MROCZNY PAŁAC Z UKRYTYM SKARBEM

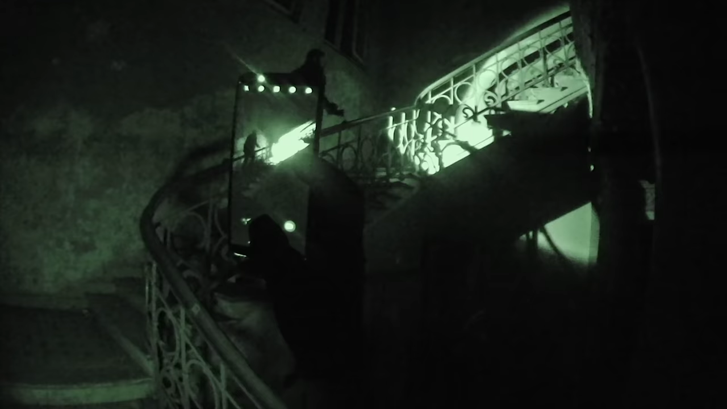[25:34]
takie w szkołach, że można było wejść na wyższe piętro i patrzeć to, co jest na dole. W mojej szkole podstawowej. Powiem ci, że chciałbym chodzić do takiej szkoły. Było coś takiego. Kolejna sala. To ty zabierz?
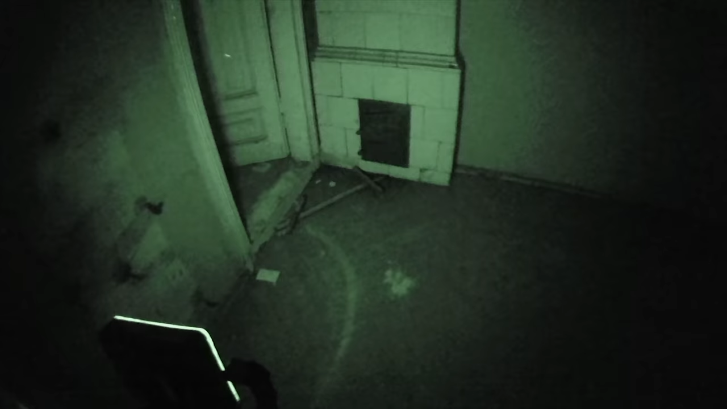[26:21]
Teraz ciekawe, jak to wygląda ona. Może być i odnowiona. O, kolejna łazienka. Też łazienka? Różowa. To pewnie... Ktoś tutaj się załatwiał. Bardzo nieładnie.
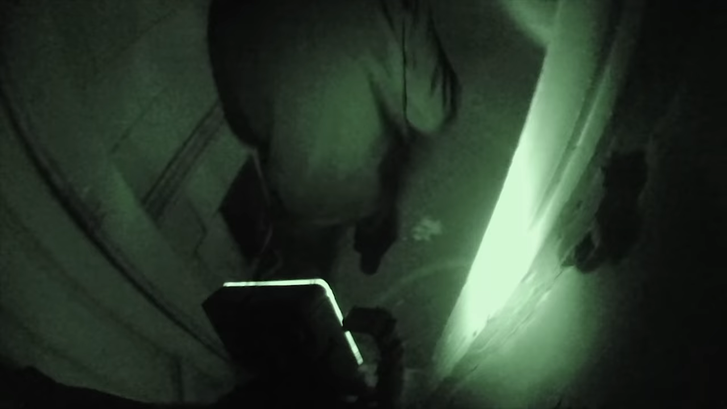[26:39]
Też to musiała być jakaś klasa, znaczy jakaś szkoła taka z internatem. O, tu jakieś kartki.
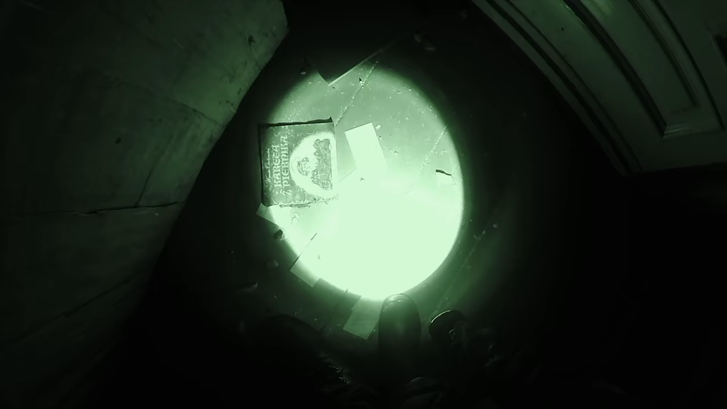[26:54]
Z listy pewnie. Kolejna sala.
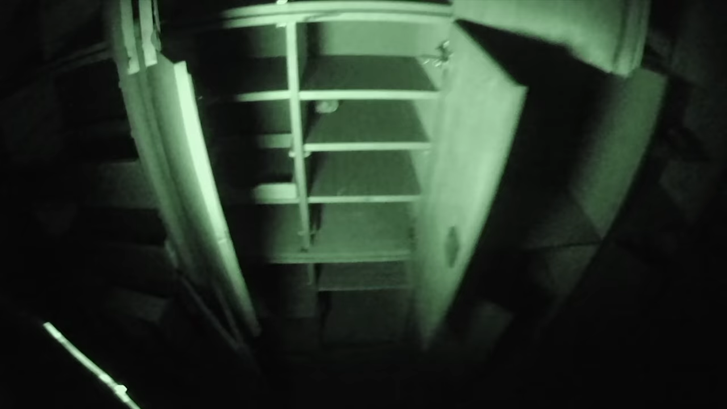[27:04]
Chyba papier po kanapce z 2008. Nic nie zostało środku. Ani jedna książka, którą można by przeczytać.
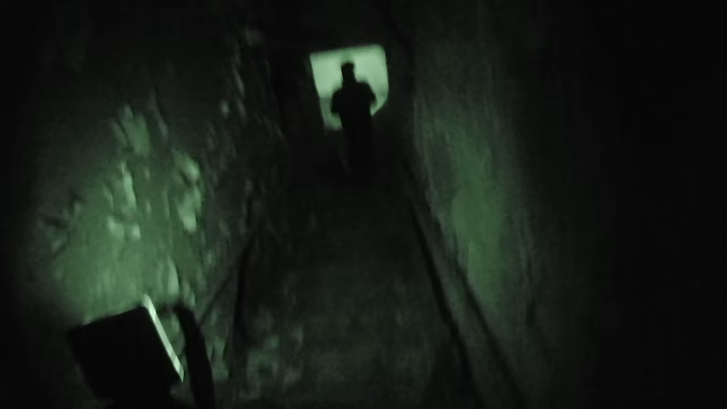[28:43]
No faktycznie, wszystko tak jakby tutaj i zgniło, i spłonęło. Jakbyś schodził do piekła. Coś niesamowitego, jak w krótkim czasie obiekt może tak zniszczyć. No, muszę tutaj zrobić zdjęcie.
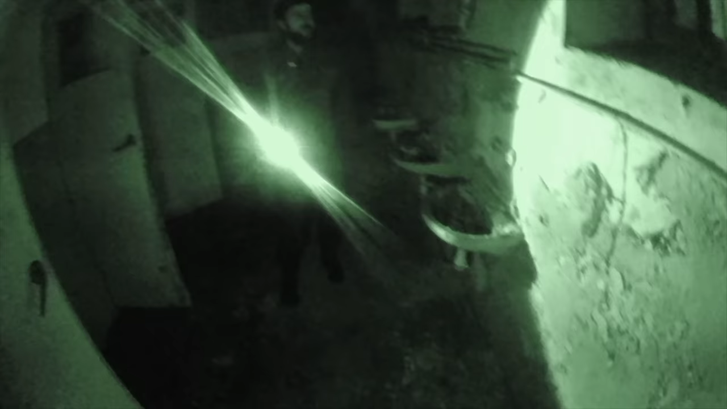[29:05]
Łazienka w piwnicy. I tam jak wyjdziemy, też mi przypomni. Też mi tak poświeć tutaj.
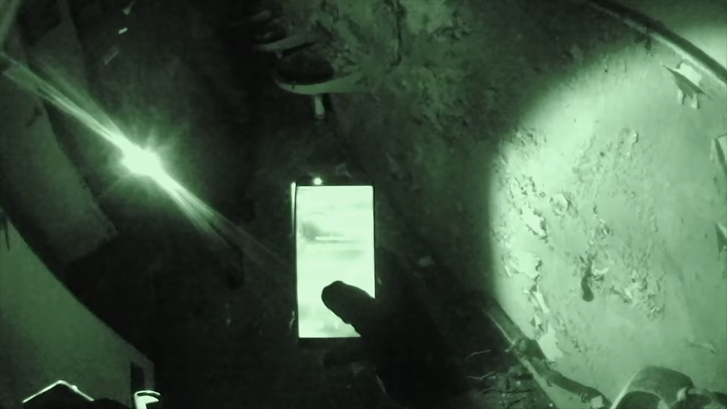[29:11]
Bardziej na te umywalki, o.
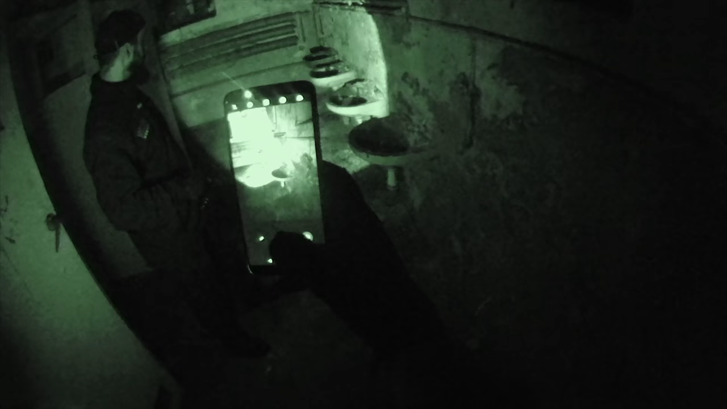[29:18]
Stój.
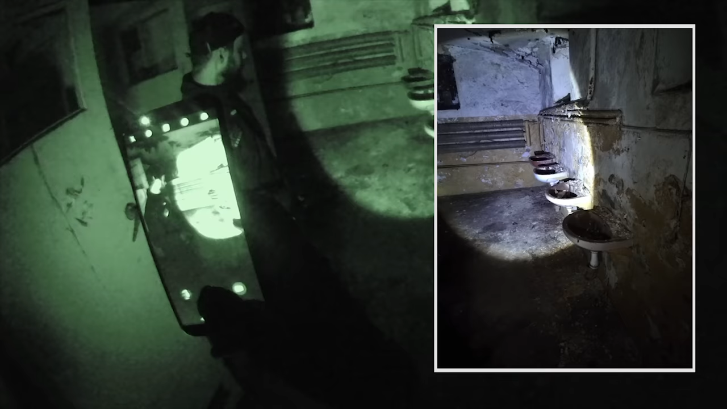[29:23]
Dobra. Wiesz, Piotrek, zawsze możesz jeszcze brać kadry z nagrania, co nie? Tak, tylko że one są właśnie wtedy w żółtym, w zielonym kolorze, nie? Kolejne. Kolejne łazienki. Umywalki. Gdzie tu teraz? O, tu Marta nawet napisana.
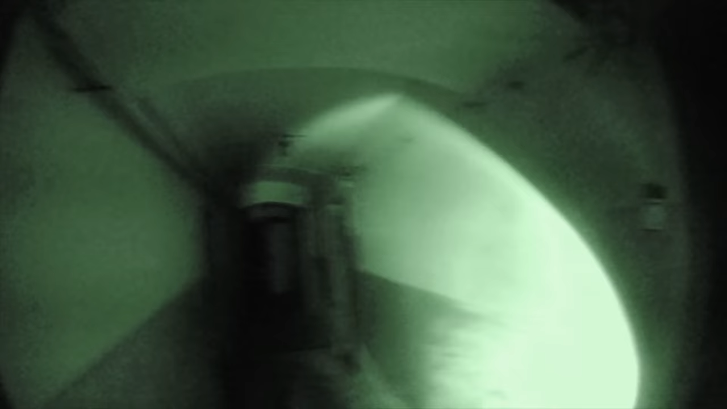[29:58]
Zobaczcie, ile to ma. Ile ten budynek ma korytarzy. Zobacz tutaj, jakie artefakty.
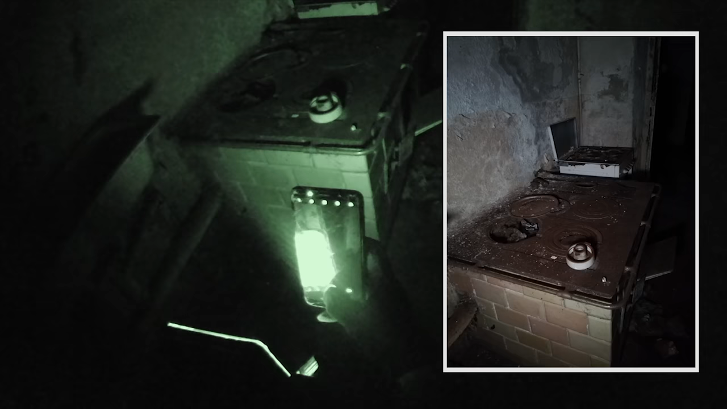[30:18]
Kolejne duże pomieszczenie. Możliwe, że jakiś składzik.
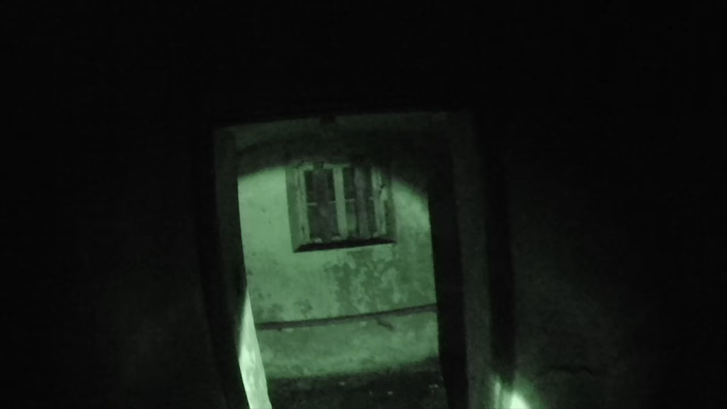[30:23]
No i tutaj mniejsze.
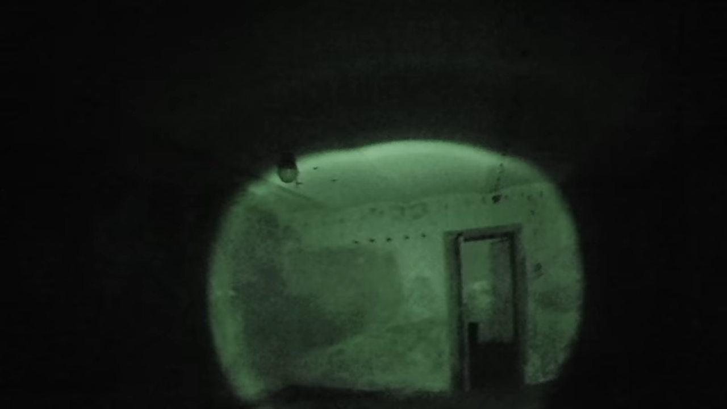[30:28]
Wszędzie jakieś haki.
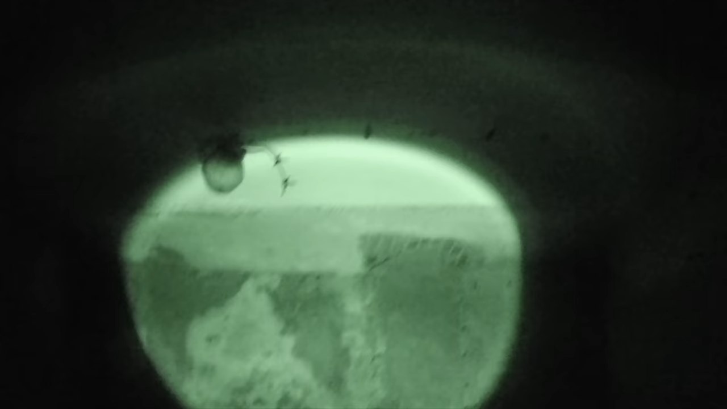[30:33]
Tu widać były kable, które zostały zerwane.
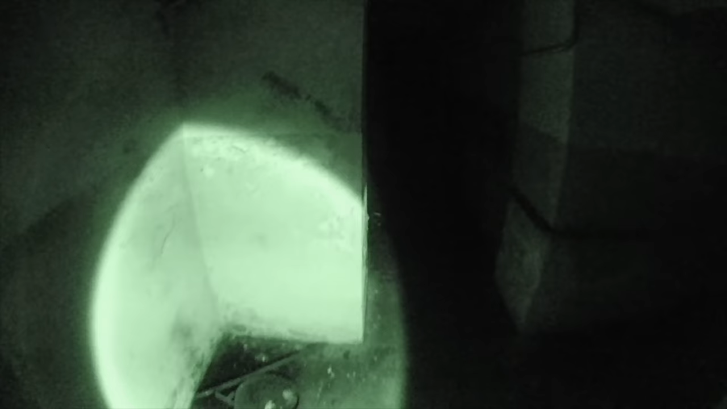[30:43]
Czas pójść do szatni, oddać kurtkę,
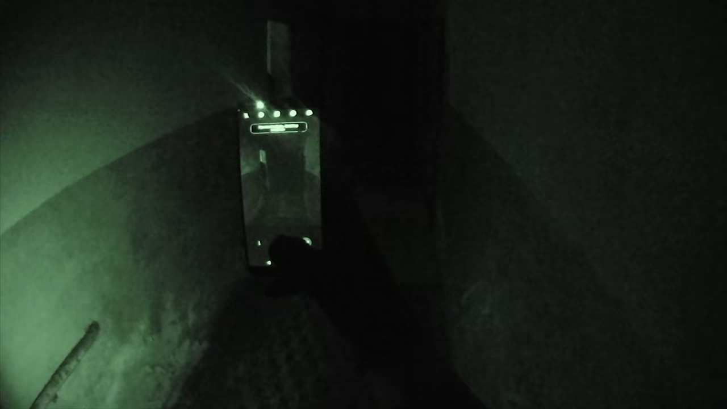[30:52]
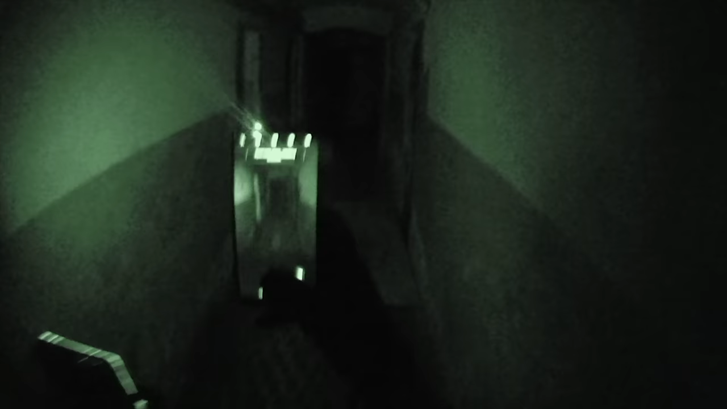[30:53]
wieszaki, bojlery z wodą, pewnie. To też wieszaki. Oj, przypominają się czasy, jak sam wieszałem kurtkę w piwnicach. No a tutaj to jest niesamowicie fajnie.